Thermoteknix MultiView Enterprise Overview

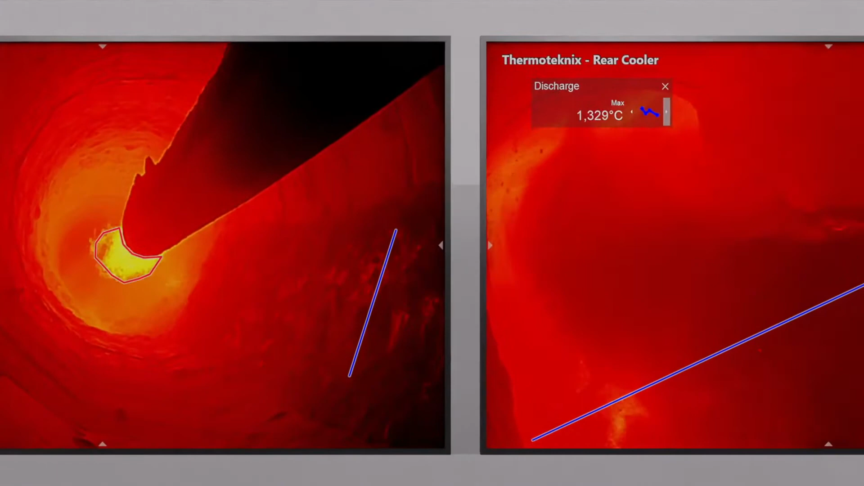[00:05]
Thermotechnics MultiView Enterprise is a single platform solution that combines your kiln burning zone,
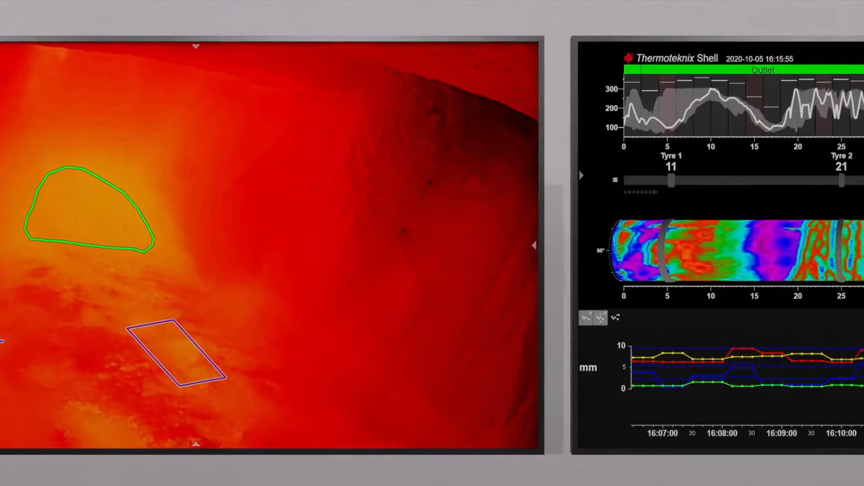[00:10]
cooler cameras and your shell scanners into a dedicated modular framework to meet the needs of your plant.
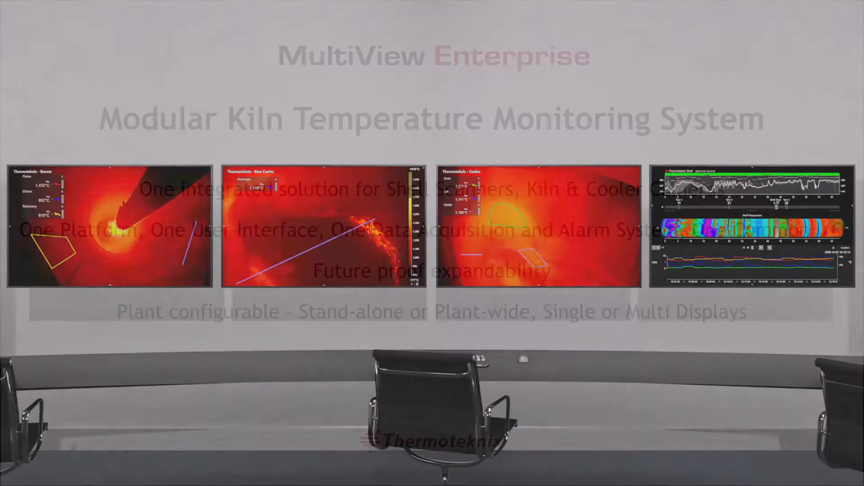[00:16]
A single user interface allows effortless plotting and tracking of key kiln shell, burner and cooler temperature metrics.
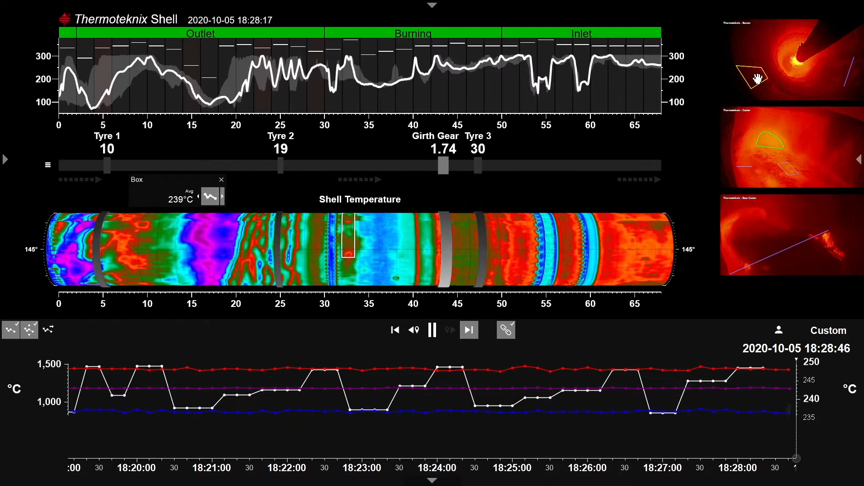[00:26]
One menu structure gives true operator ease of use and minimal training burden.
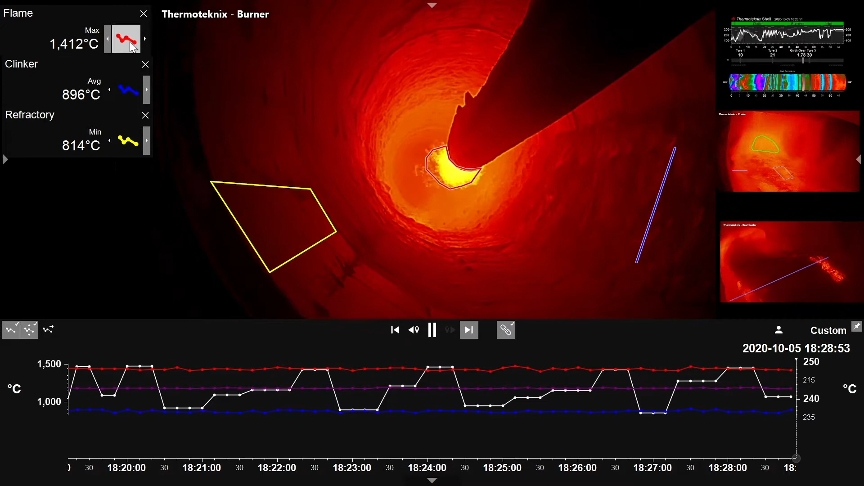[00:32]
On screen: max 1412°C, min 814°C
Dynamic data and video for cameras and scanners are shown on a single timeline, reflecting the effects of coating changes and process changes in the kiln and cooler from past to present.
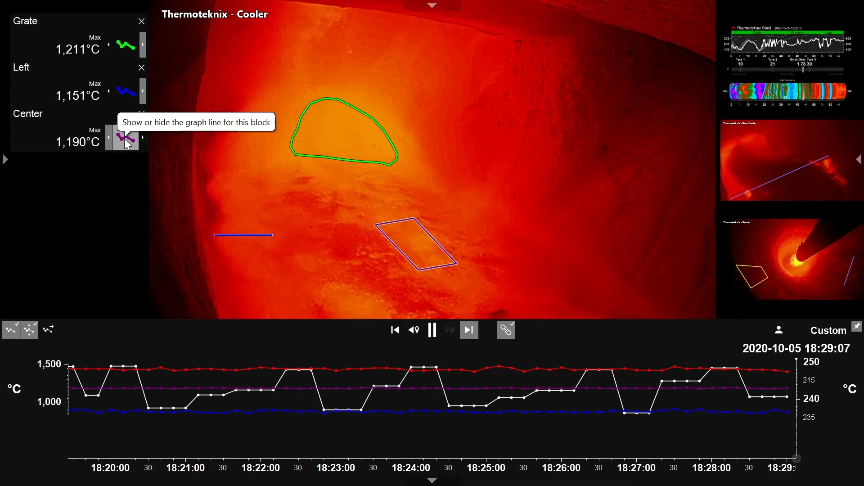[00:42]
Trend data can be shown or turned off at the click of a button. Data from all sensors is stored in real time, synchronized and correlated through a structured database filing system to ensure fidelity without compromise to long-term data security and its integrity.
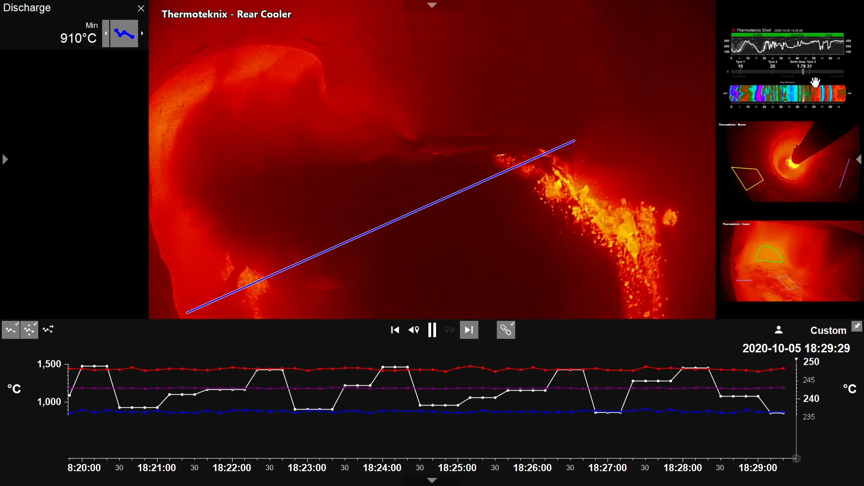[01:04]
The display can be easily configured to suit all plant preferences.